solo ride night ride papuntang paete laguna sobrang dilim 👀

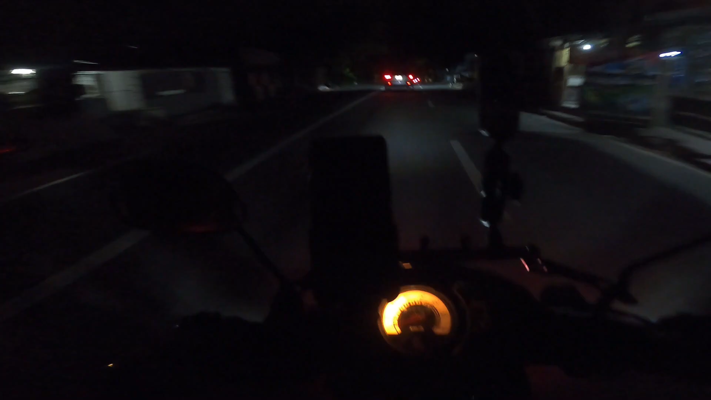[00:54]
medyo malapit na tayo sa Tanay medyo kinakabahan ako kasi sobrang dilip pa naman dito yung gadaanan natin ngayon
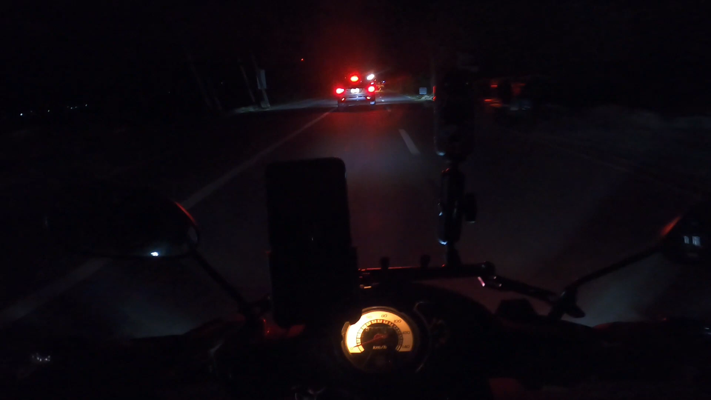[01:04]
ay bundok so ride safe
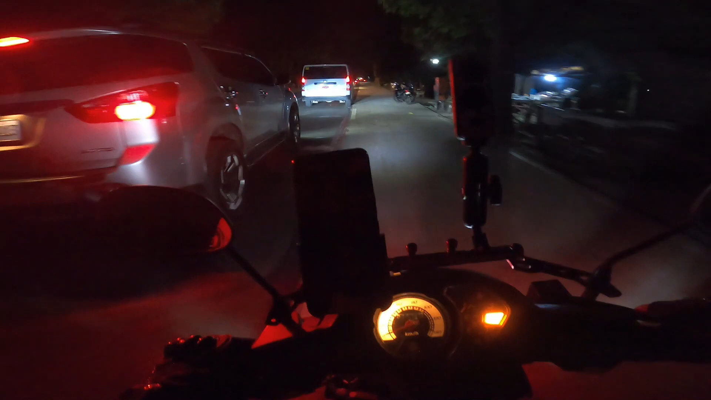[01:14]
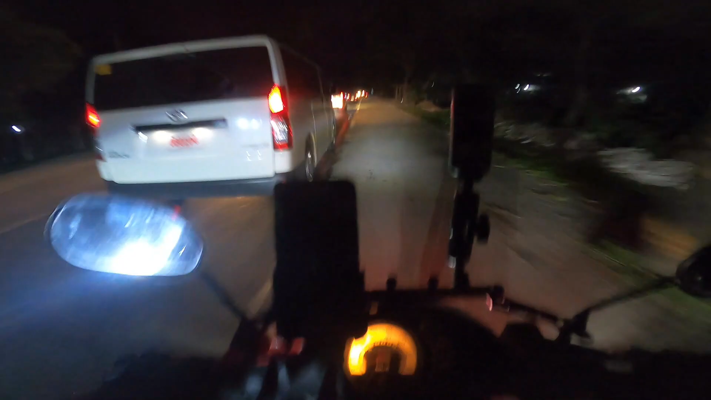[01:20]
sa mga kapwa ako motorista yan nakikita nyo huwag nyo po yung gagayain na dahil napakadelikado po yung ginawa ko kurbada yan,
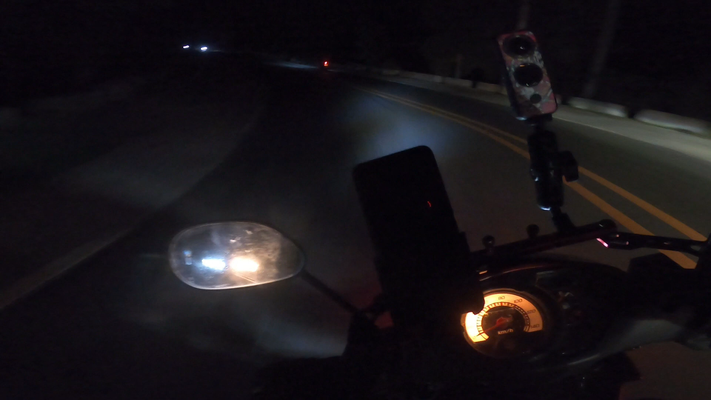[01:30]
ayun buti na lang malayo pa yung kasalubong di ko rin kasi ni-expect na gagawin ko pala yun napakadilim kaya buti na lang at wala nangyari sa akin natatawa na lang talaga ako sa sarili kong ba't kung nga ba nagawa yun so ayan nga,
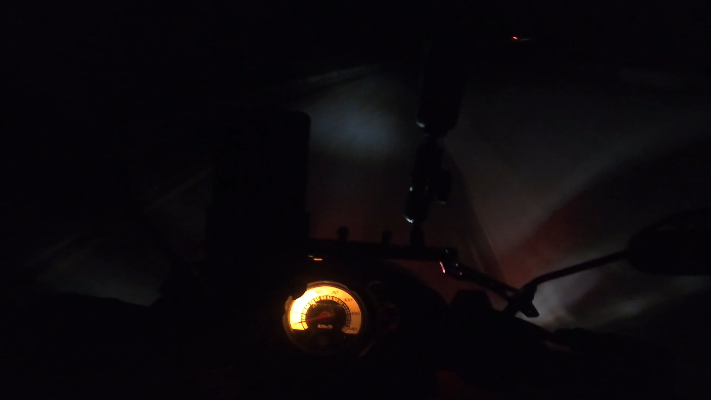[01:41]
nasa part na ako na sobrang napakadilim wala naman akong choice ang ginawa ko na lang is magfocus na lang ako sa pagdadrive kahit sobrang napakadilim at minsan naiiwanan pa ako ng mga sasakyan na nakasabayan ko kaya tuloy-tuloy lang ako sa pagdadrive
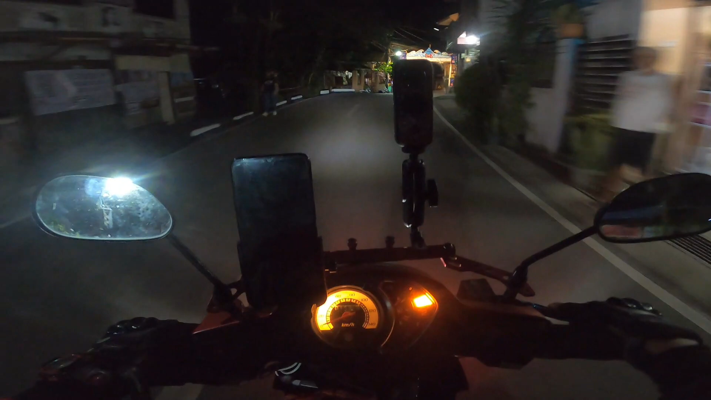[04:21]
at sa wakas ito medyo malapit na nga tayo dun sa ating pupuntahan kanina duman pala tayo sa family laguna yung isang diretso na kalsada sa mga nakapunta dito kung alam nyo yun yung isang kalsada napakaaba at ayun nga guys at least ngayon alam nyo na kung ano ang sitwasyon o tsura ng papunta ng laguna paggabi sabihin nilang natin na delikado lalo na kapag mag isa ka lang kaya advice ko lang sa mga babiyay lalo na